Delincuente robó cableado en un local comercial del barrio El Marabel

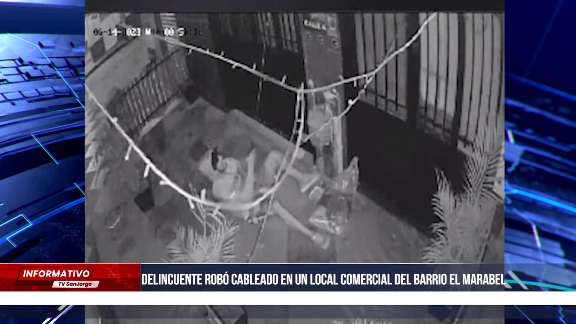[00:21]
En la madrugada anterior, dos chirretos viciosos se puede decir, vinieron,